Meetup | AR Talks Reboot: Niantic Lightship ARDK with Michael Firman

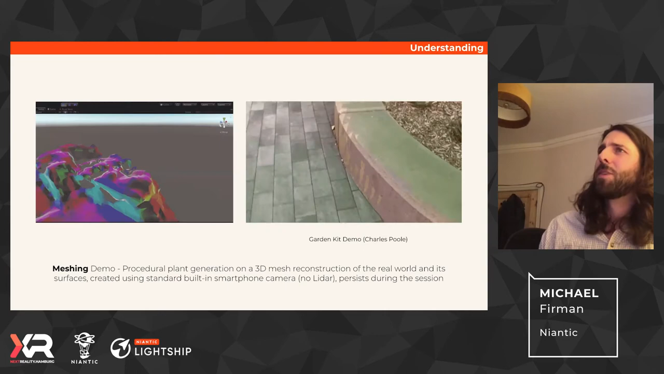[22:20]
And the overall idea of meshing is to build up a 3d map of your environment.
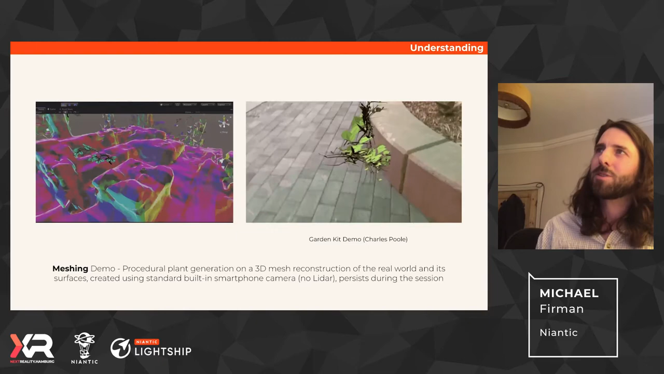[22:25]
So as you move through it, you're building up a, um, a mesh.
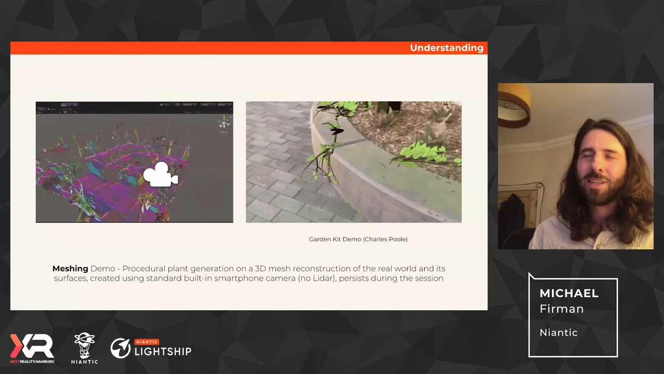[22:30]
It's a, it's a voxel mesh, which has been converted to a mesh.
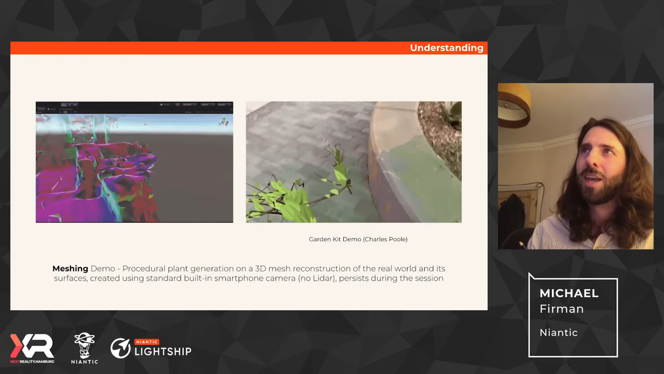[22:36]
Um, and you can use this just like you would any mesh, um, inside unity, um, or of any other effect you want.
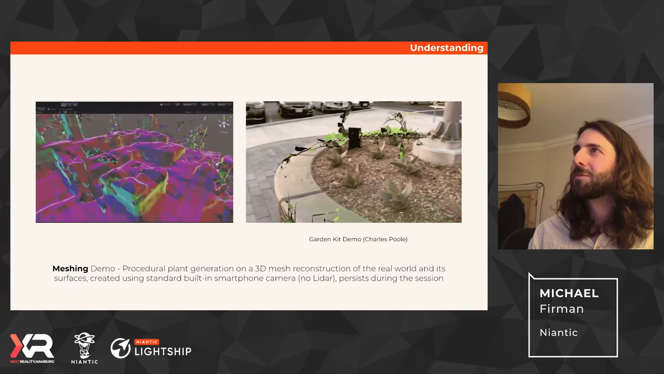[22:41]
And so an example on the right is where the mesh is being used to place these kind of,